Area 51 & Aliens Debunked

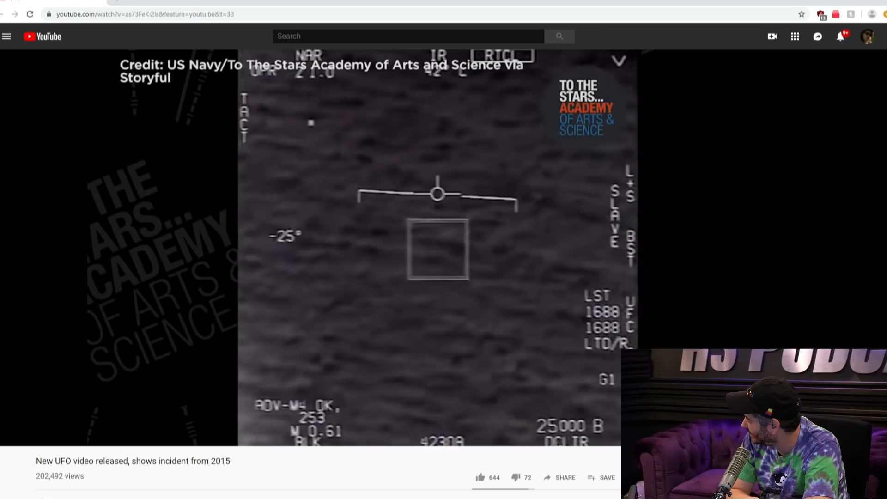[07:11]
You've got to remember the jet itself. This isn't shot from a helicopter. This is shot from a jet that's moving Mach 0.6. It looks like the plane's not moving at all. 254 knots, like calibrated S-P, which is about 300 knots, over 300 miles an hour.
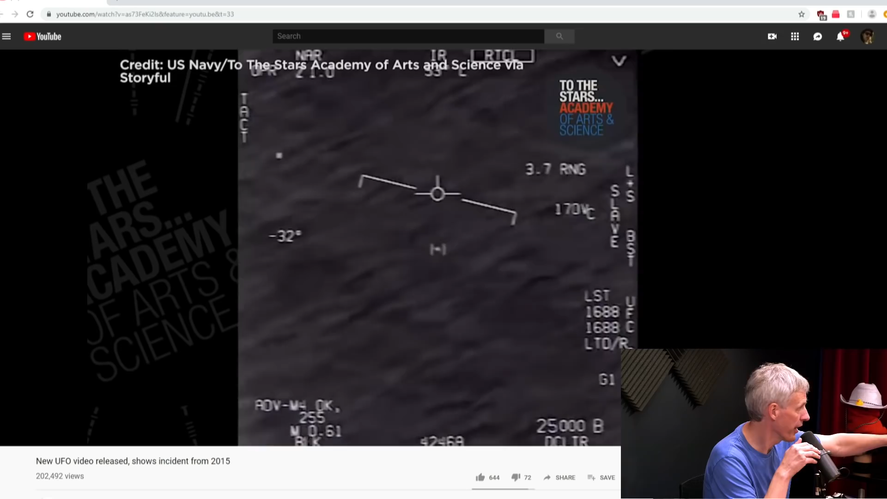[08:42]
Yeah. That 254 in the corner is the speed, calibrated airspeed in knots, which is actually less than the actual airspeed. Once you realize that... And it's being viewed from 25,000 feet, it's 3.4 nautical miles away and angled down at 22 degrees.
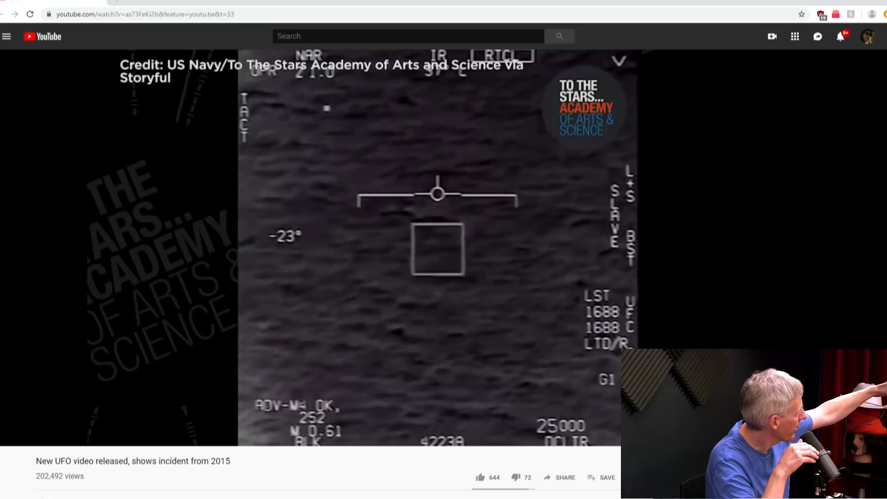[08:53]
So you can just work out from that where it is.
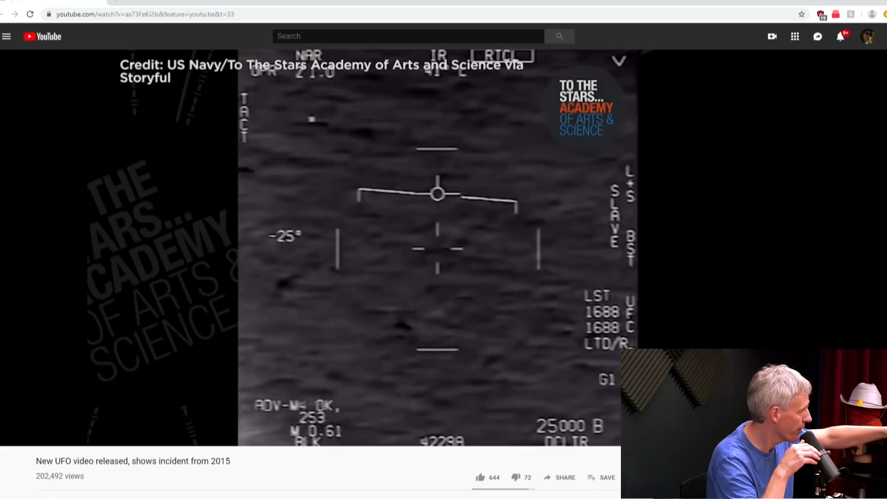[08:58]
And it works out at around 13,000 feet, which is about halfway to the ocean. Certainly these pilots must see stuff like this all the time, if it's just like a bird or a balloon or something.